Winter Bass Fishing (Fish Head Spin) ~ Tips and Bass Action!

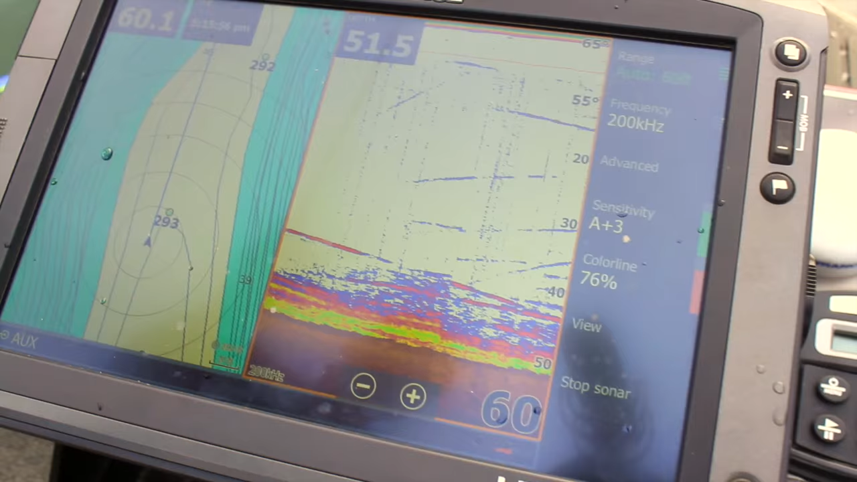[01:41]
And I know that sounds a little crazy, but as you can tell, there's a lot of crap down there.
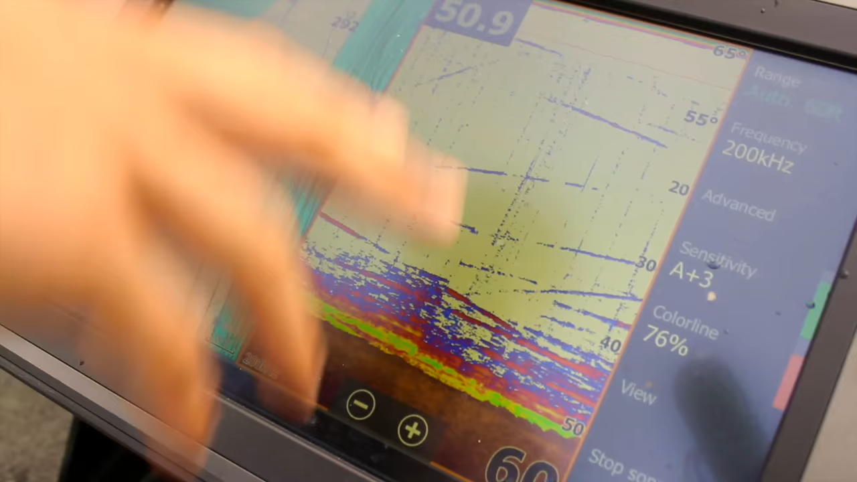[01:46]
And there's also fish in it. We scanned over it a second ago. We saw a few fish.
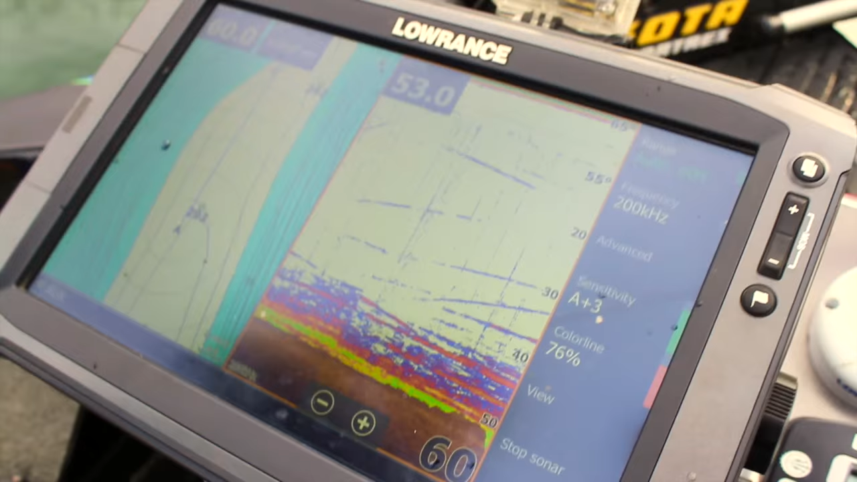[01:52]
I actually caught some a second ago on the fish head down there. But the biggest key to the fish head, and I know you guys have been asking me this, this is why I'm demonstrating this.
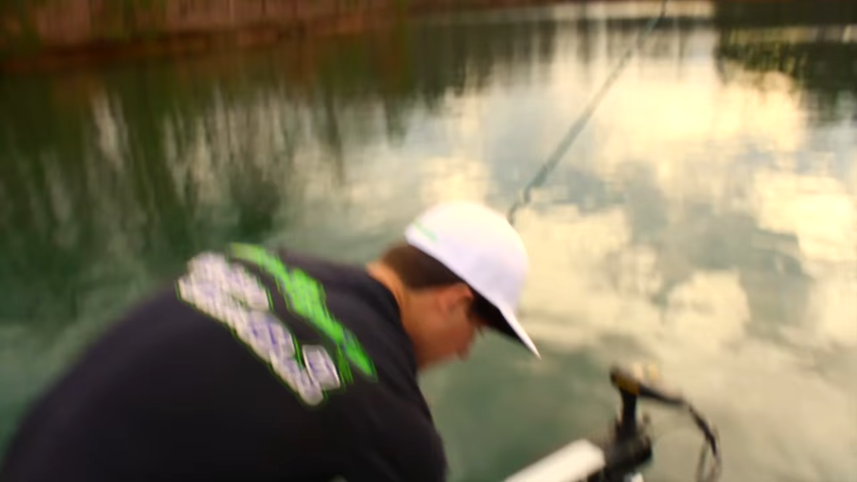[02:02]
And there you can tell right there, there's a fish. But that one's suspended. You know, that one's in 30 foot.
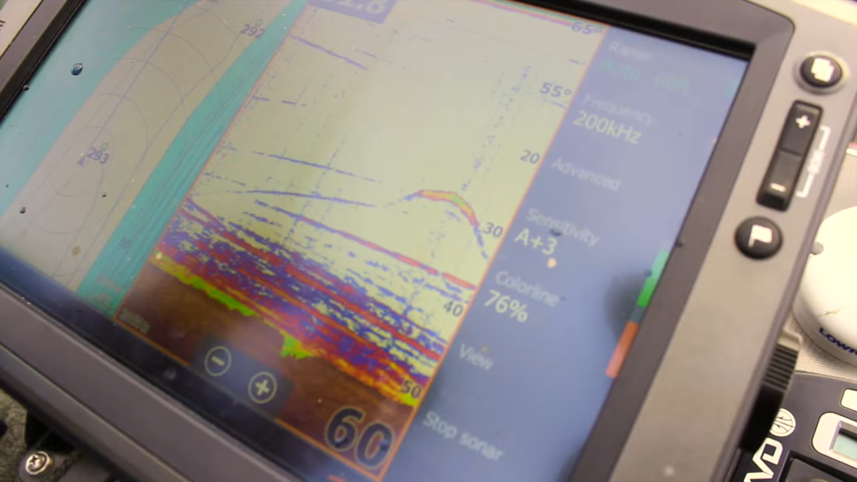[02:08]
There's 50 foot of water, that one's in 30 foot. We're not looking directly for those. As you can tell, he's starting to move down now.
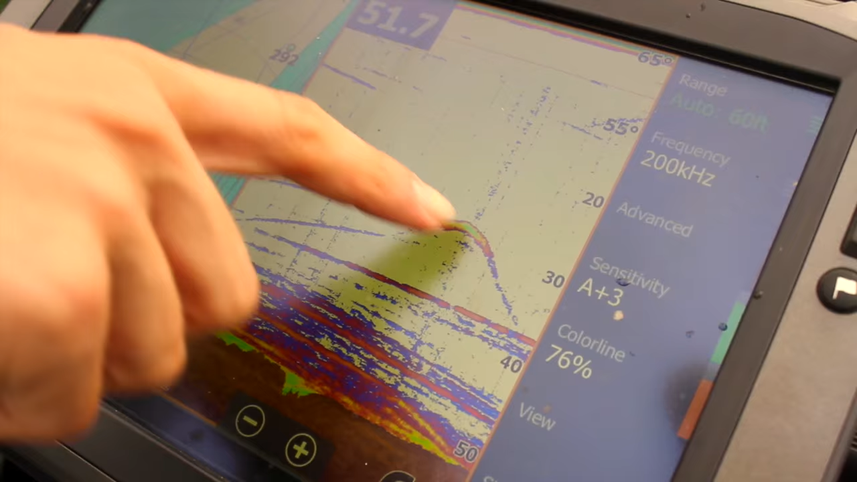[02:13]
That fish is going towards the bottom. He might have gone back up. It's hard to tell though.
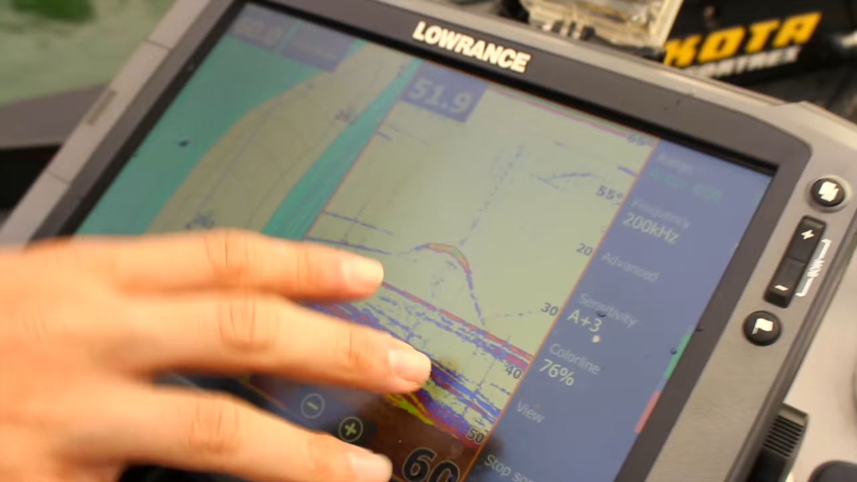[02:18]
It's hard to catch the movement. But the fish that we're targeting, the fish that we're looking for, are the fish that are on the bottom, which is gonna be hard to tell. You know, when you're looking at those fish that are close to the bottom,
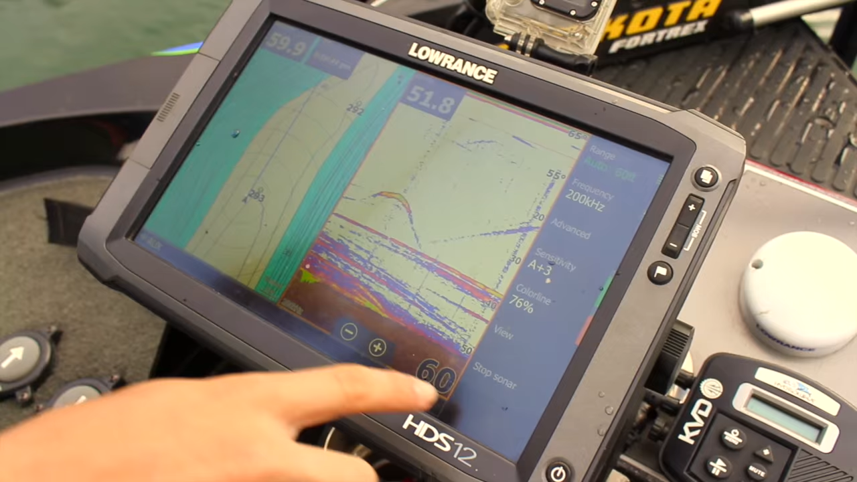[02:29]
it's gonna be hard to really indicate that's a fish 100%, you know? They're gonna be really close to the bottom, but that's what we're indicating.
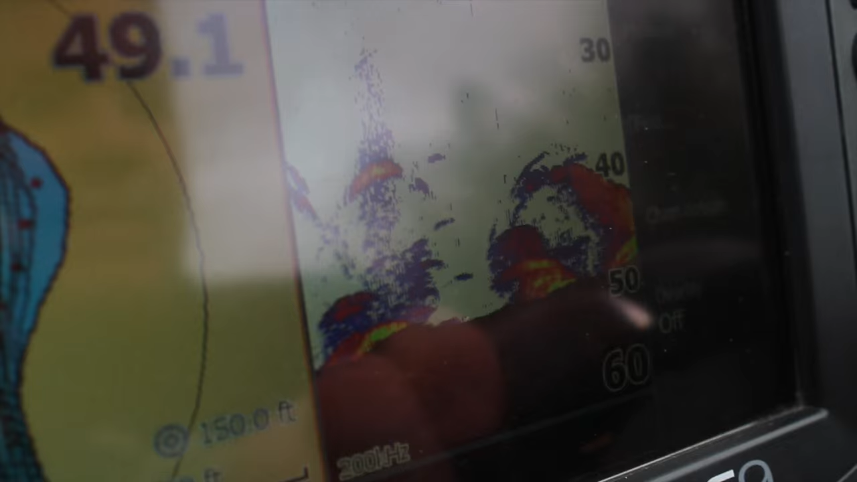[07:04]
you know, you're trying to get the fish out of all that crap,
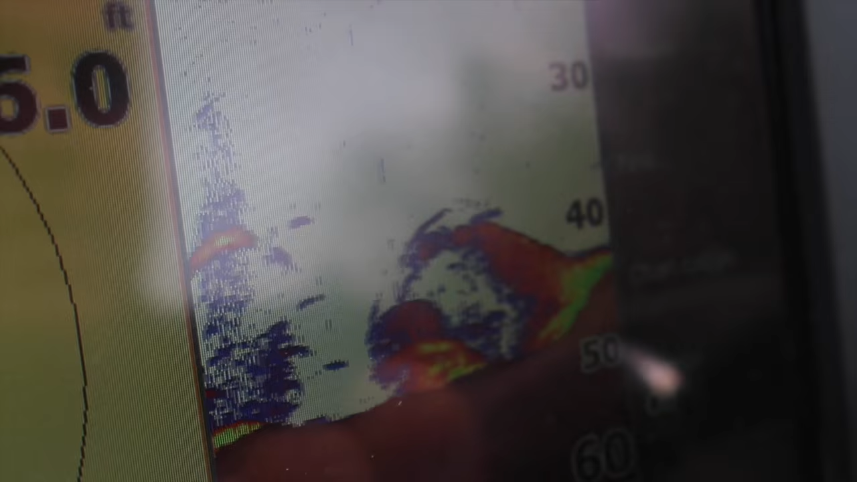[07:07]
and you're going to want to keep concentration on the fish.